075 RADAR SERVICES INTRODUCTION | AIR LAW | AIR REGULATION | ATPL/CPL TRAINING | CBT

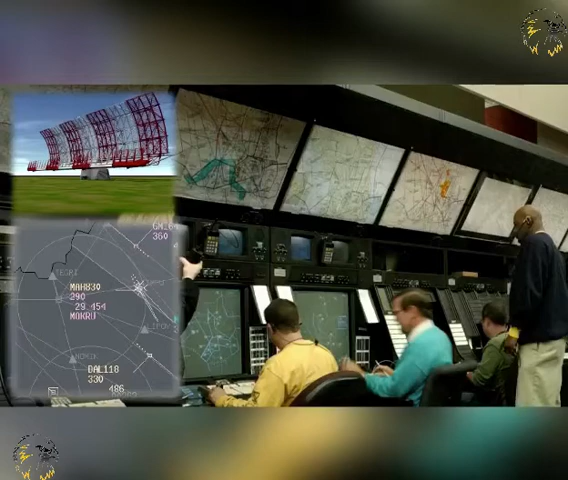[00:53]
A radar system will normally consist of a number of integrated systems, including radar sensors, radar data transmission lines, radar data processing units and of course the radar data display. Radar systems are mainly being used to assist air traffic control whilst aircraft are airborne.
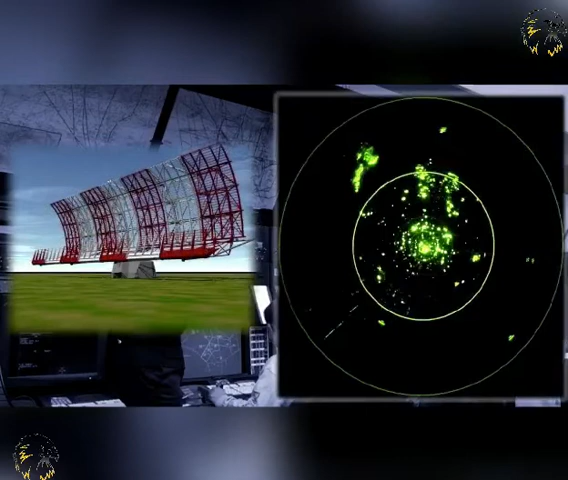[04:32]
Primary surveillance radar emits pulses of energy, some of which is reflected by the target back to the receiver. These targets can be objects other than aircraft. The radar return information is then processed and displayed on a screen, like the one shown.
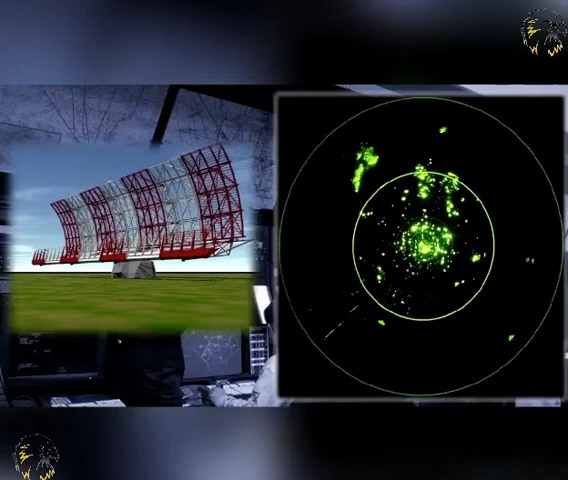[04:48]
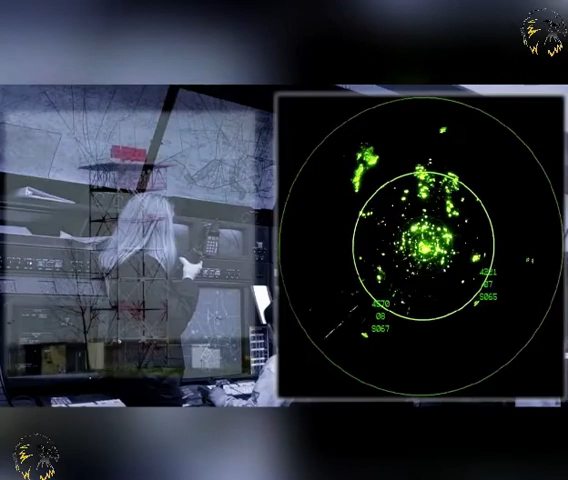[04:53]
Secondary surveillance radar requires that the target aircraft have equipment on board to reply to signals sent from the base unit.
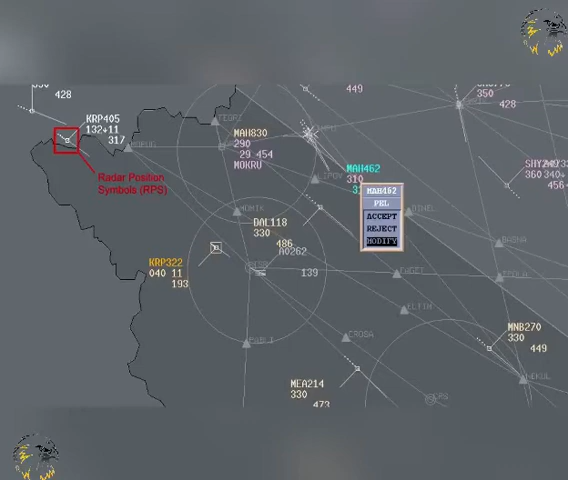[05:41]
The information available to a controller from radar-derived sources will, as a minimum, include Continuously updated radar position indications Radar map information SSR returns in mode A A simple acknowledgement return, mode C An acknowledgement return, with height information And the new mode S return, which will encode a unique identifier
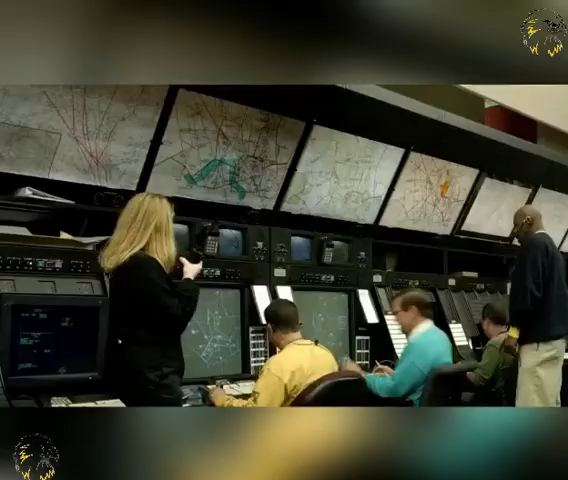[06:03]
However, radar position indications may be displayed in several ways Radar positions can be displayed using radar position symbols RPS,
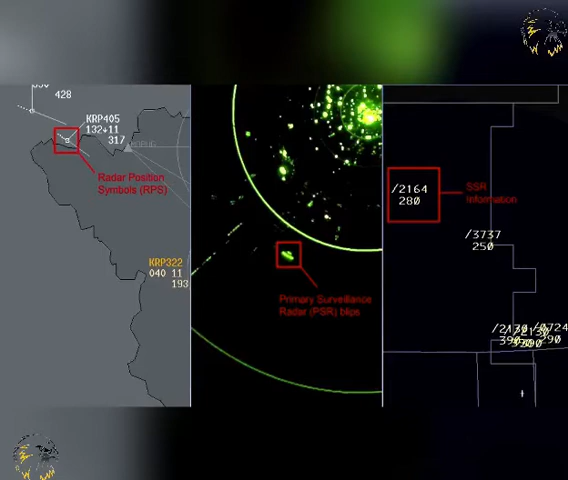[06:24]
On-screen radar position symbols On-screen radar position symbols may be displayed as Primary surveillance radar symbols Secondary surveillance radar symbols A combination of PSR and SSR symbols Primary surveillance radar returns Secondary surveillance radar responses
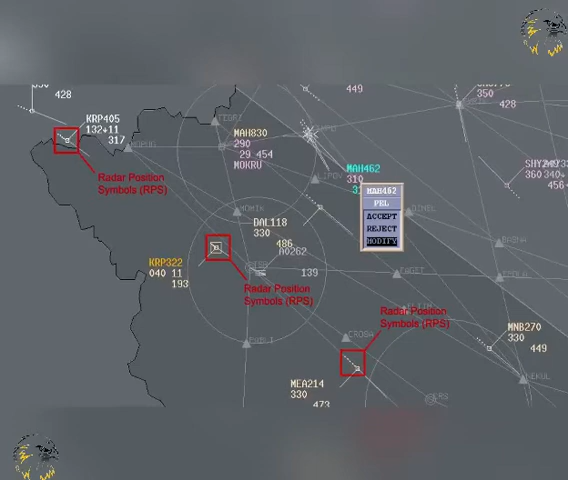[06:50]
Secondary surveillance radar codes And radar labels Are also shown Along with unintentionally duplicated secondary surveillance radar codes Track
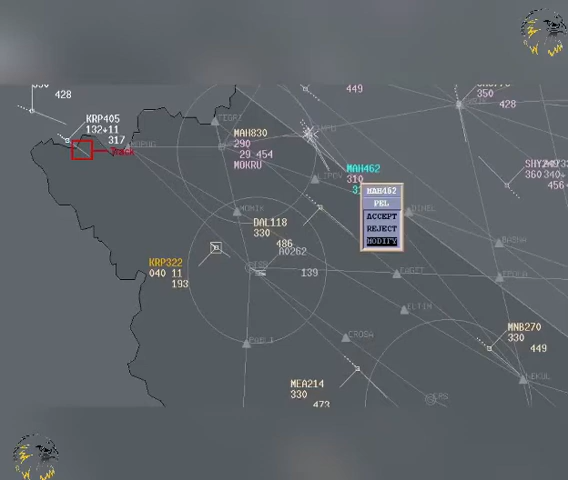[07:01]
And predicted track data Will also be available